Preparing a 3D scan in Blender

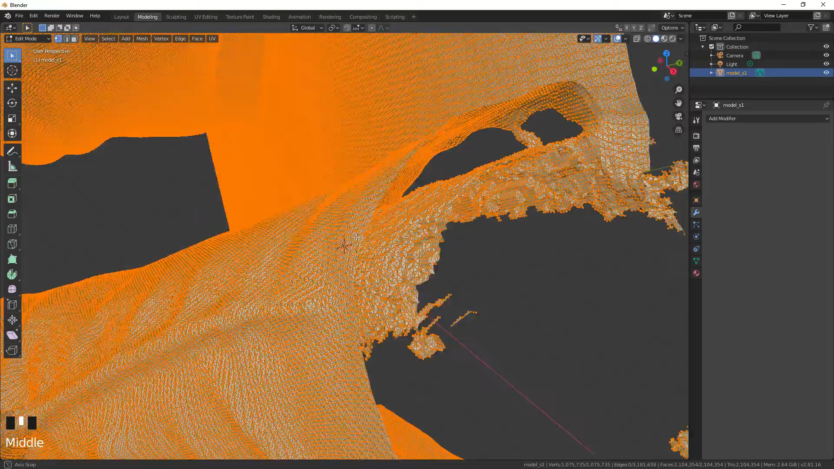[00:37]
there are so many vertexes with how we exported it.
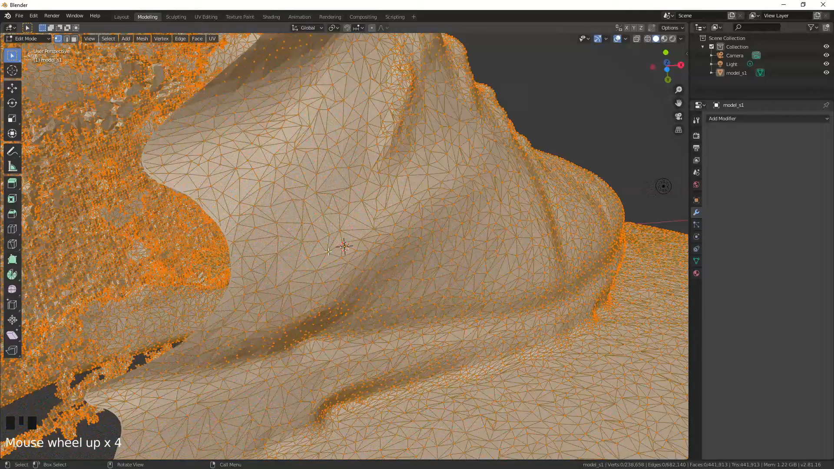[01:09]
but not so many that it takes me forever to do.
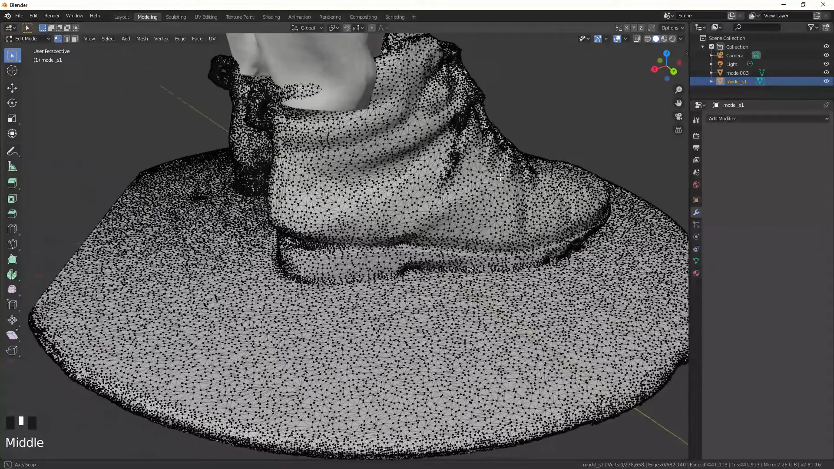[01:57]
So the main things we're going to use is C is going to be a select draw select.
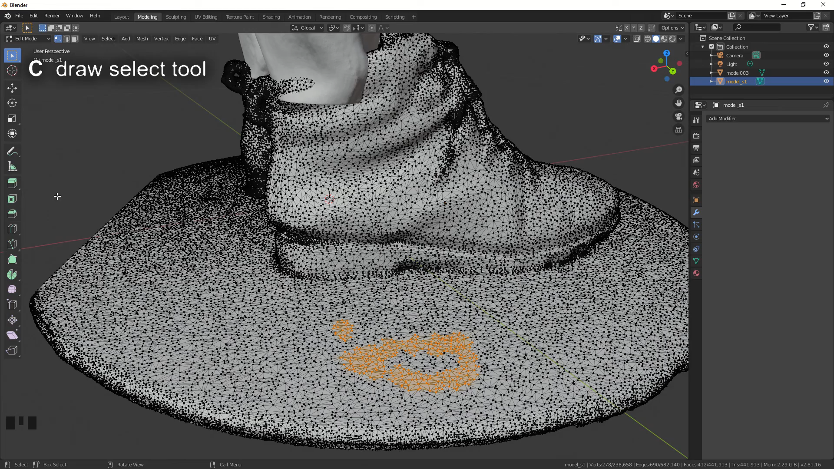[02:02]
We're going to use B for region select.
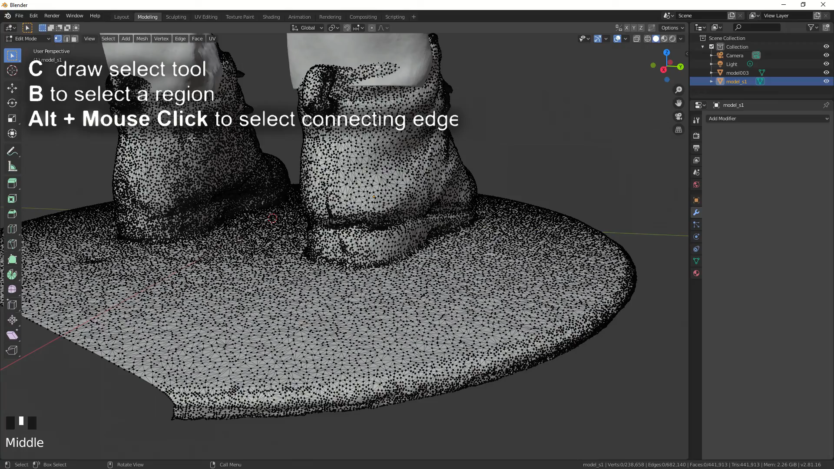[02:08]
Alt mouse click or shift alt mouse click is a loop select. L selects all connected surfaces. Very useful.
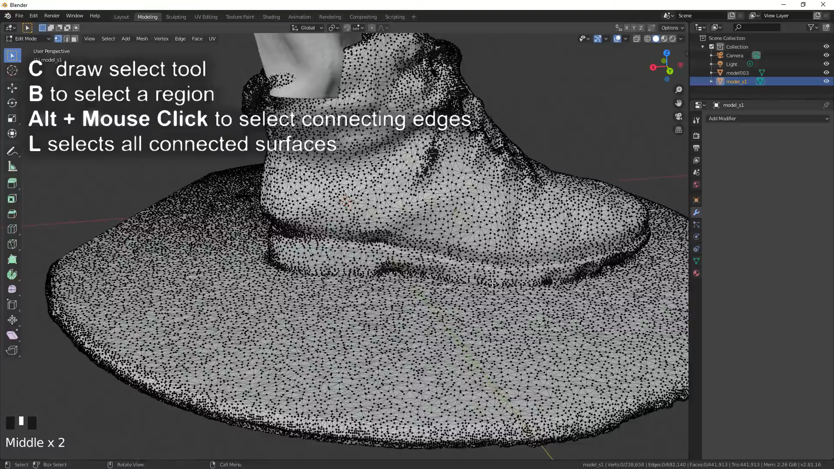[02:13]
X deletes. H hides selected so we don't have to interact with it or worry about it.
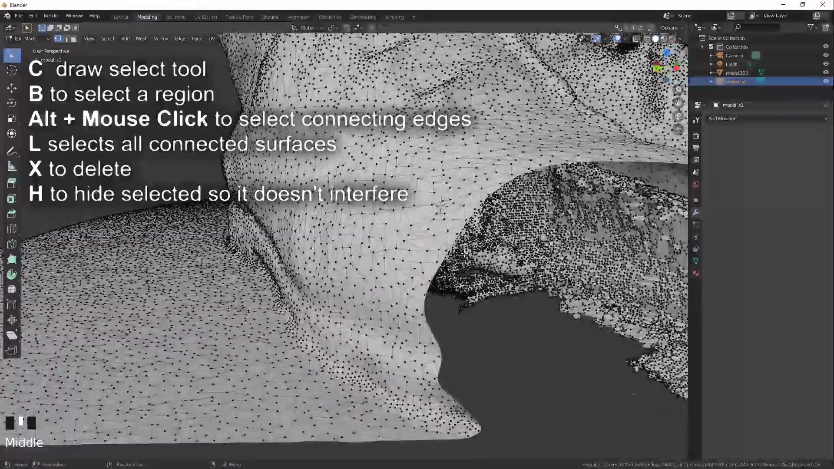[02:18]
Alt H unhides. F is fill.
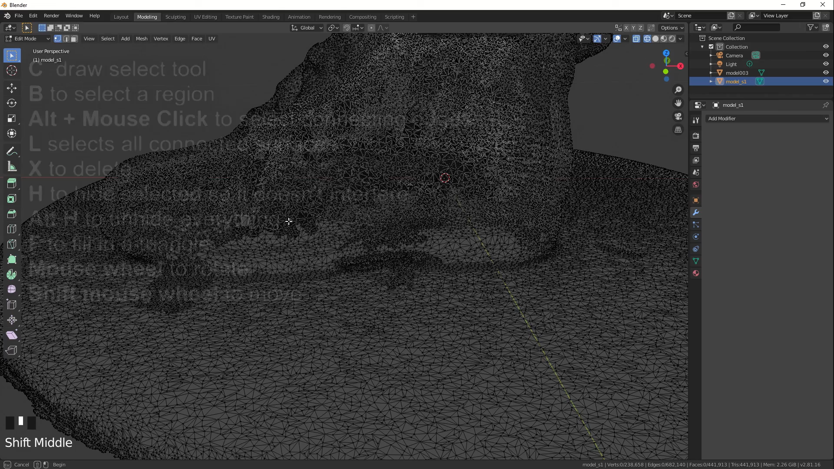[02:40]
Just going to select B or select the region. Now we're going to invert that and
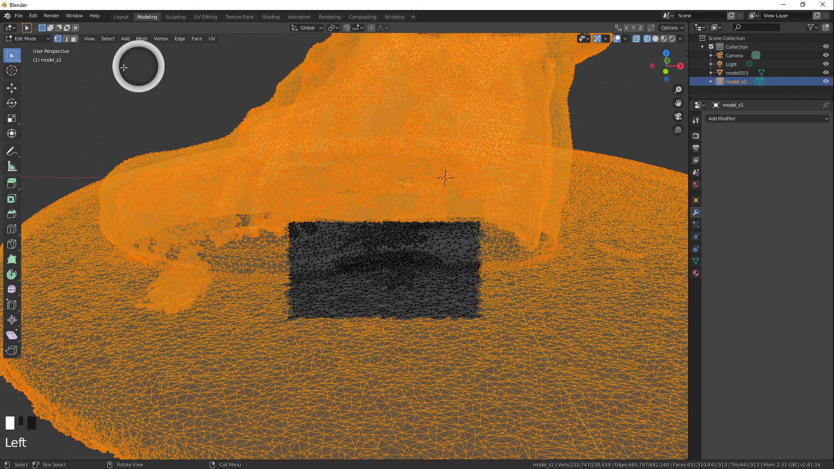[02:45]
then hit H and now we don't have to worry about messing up the rest of it.
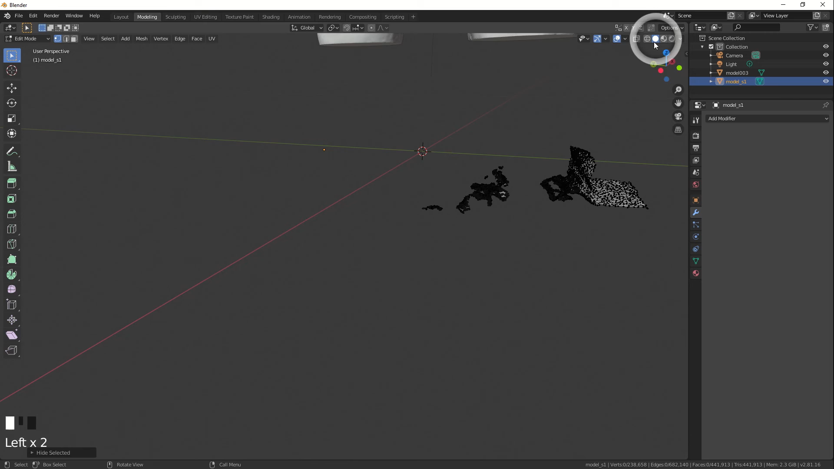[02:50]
Now the other two main things we're going to use are the see-through view and the not see-through view
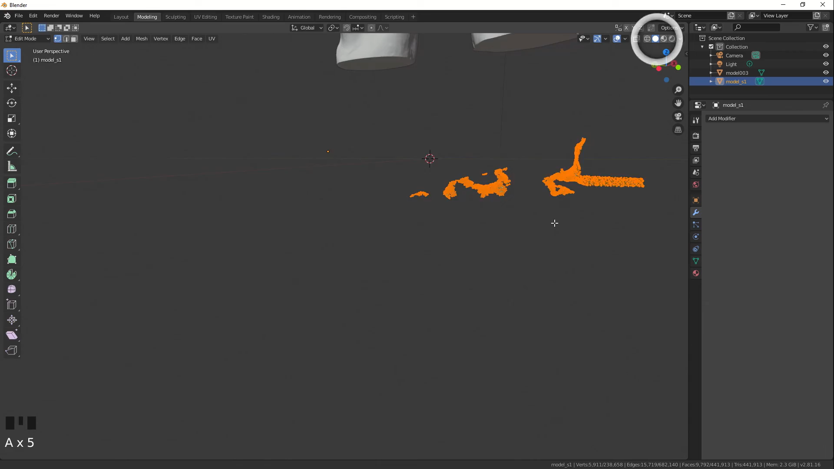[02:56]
because the see-through view also lets you click through things.
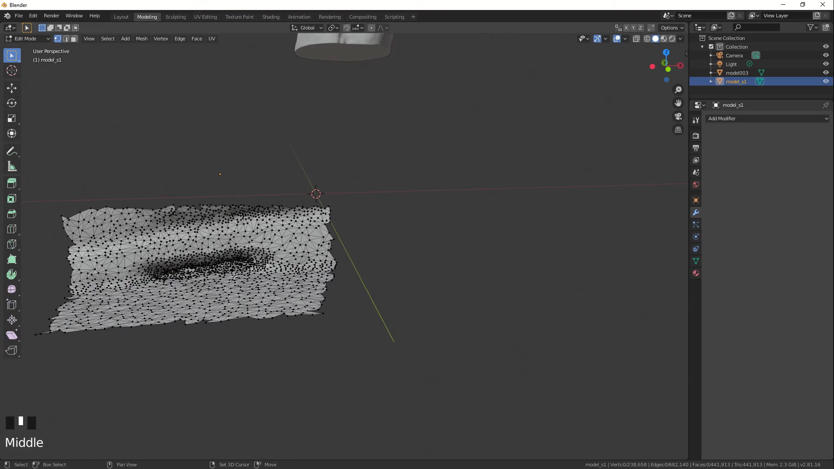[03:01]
So if you're trying to click vertexes, a lot of times there'll be one hiding behind either or it just won't catch.
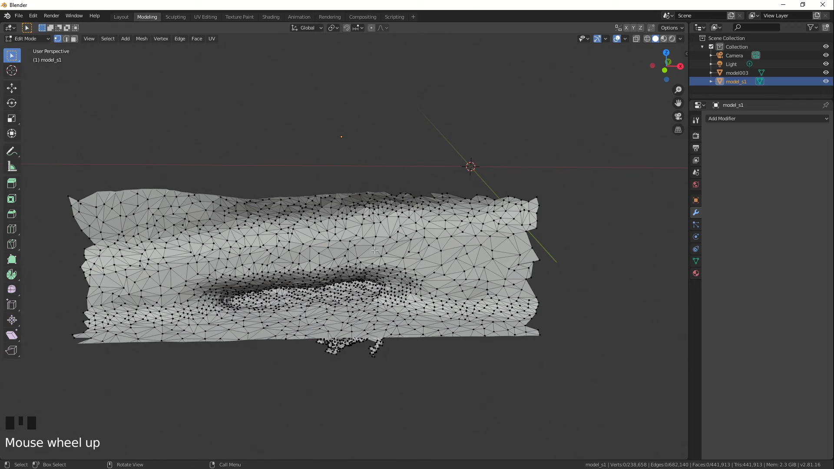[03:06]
So that's where the see-through is very nice but it also runs the risk of catching things behind the thing you were trying to work on. Now we've got some clippings.
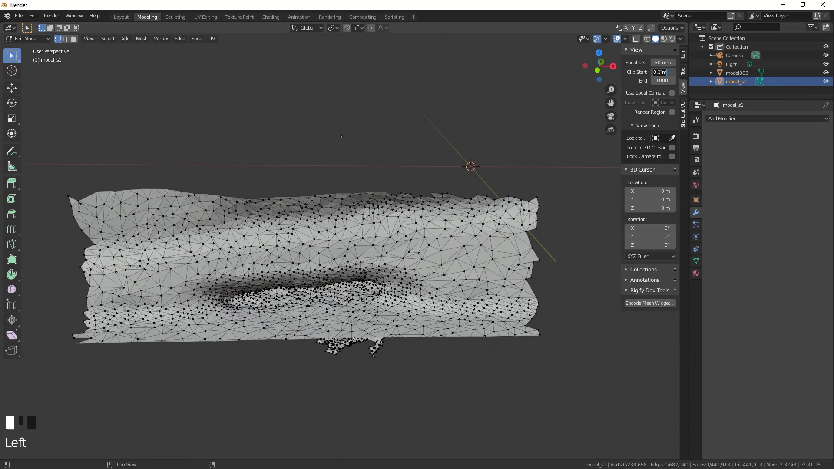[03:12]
We're going to go over here to view and we're going to add a couple of zeros so that we can just zoom in that much closer to get that much more detail on what we're working on.
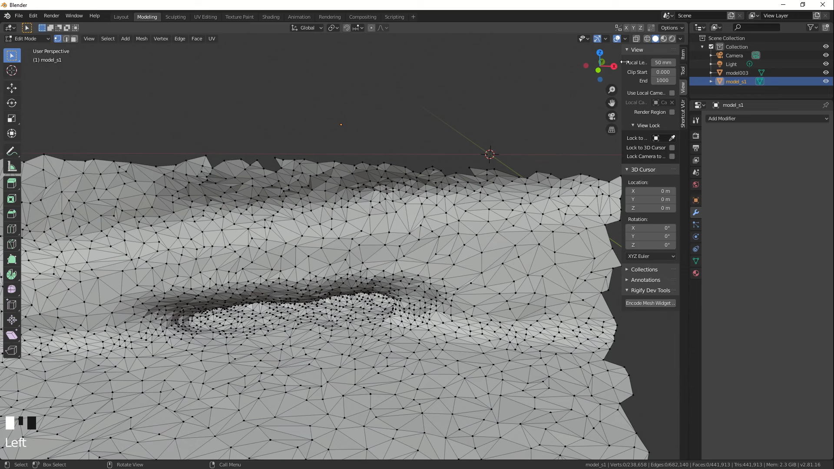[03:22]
You would also have to increase the far distance if your model is too big. In this case it's not really a problem.
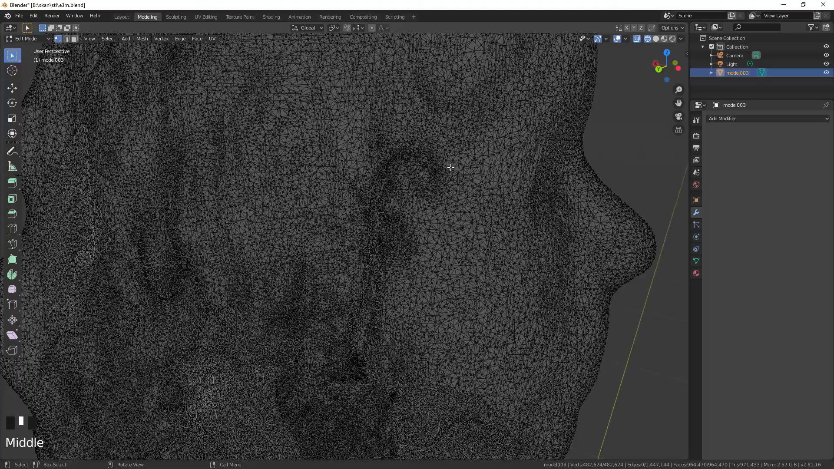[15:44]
just before it starts losing detail like there in the face but this is just going to drastically reduce the file size